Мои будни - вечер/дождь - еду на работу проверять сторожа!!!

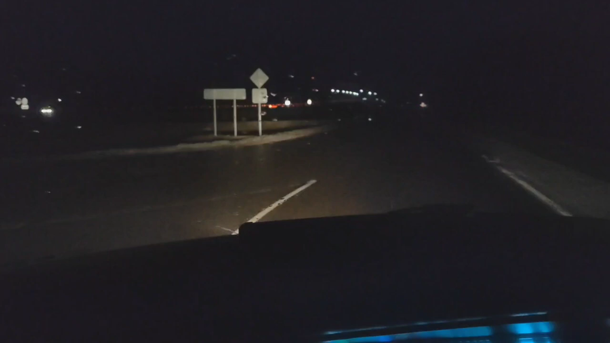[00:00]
народ всем добрейшего вечера на улице ужаснейшая погода видимость просто отвратительная время 20 58 градусов тепла едем на работу но едем не просто так короче немного у меня сторожа начали охреневать поэтому решил буду к их навещать иногда